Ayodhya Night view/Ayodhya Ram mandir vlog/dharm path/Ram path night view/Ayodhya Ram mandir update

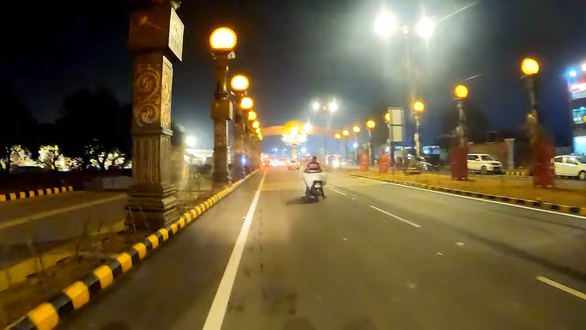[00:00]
और नाइट के समय किस तरीके से लाइट से जगमग हो रहा है ये पत काफी खुबसूरत और सुनहरा सा दरिश से आ रहा है चार्जिंग इस्टेशन यहाँ पर देखिए लिखा है एलेक्टिक
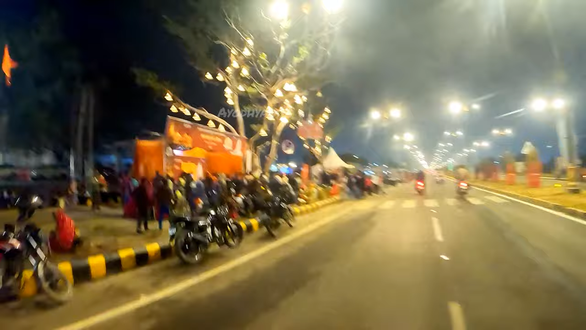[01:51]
सगया गया है यहां पर पुरा का पुरा दռिशतरि से
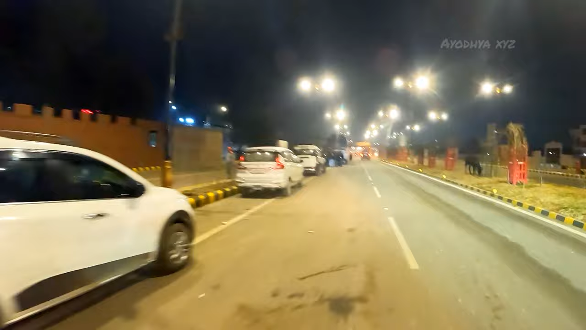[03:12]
डारेटली अध्या में इंटर कर सकेंगे आप यह बगल यह इंट्री
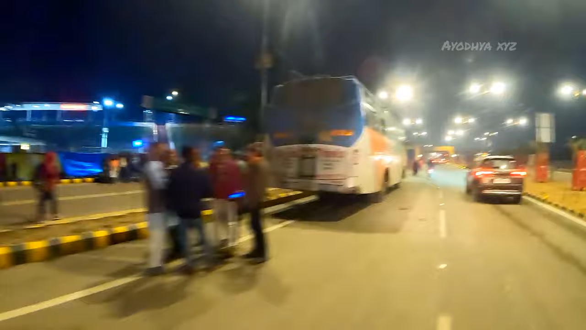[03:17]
प�
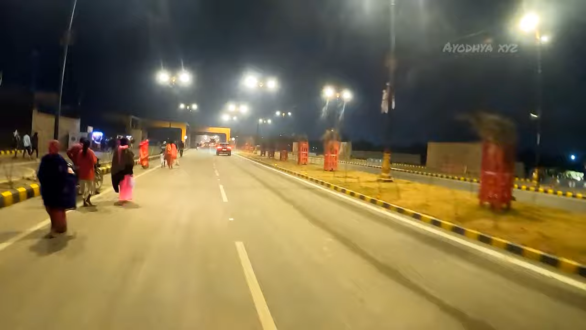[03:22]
लाओ हुआ है काथी कुछ नया हो चुका है पूरा का पूरा अस्तित्त बदल चुका है अध्या का और यह समय समय पर यहां पर
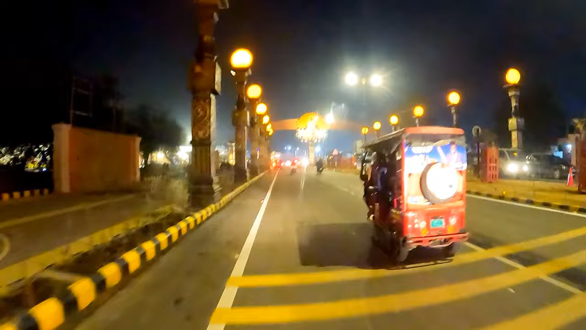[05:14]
यह पत्र काफी खूब सुरत और सुनेहरा साद्रिश से आ रहा है चलते देखते हैं पुरा का पुरा नजारा दोस्तों
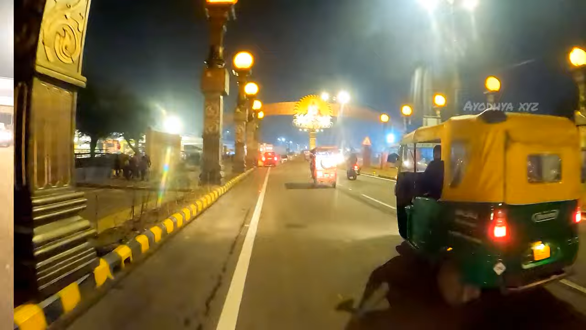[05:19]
अधर देखते हैं यतो धर्मस्ततो जया का बोर्ड भी लगाया गया है और यह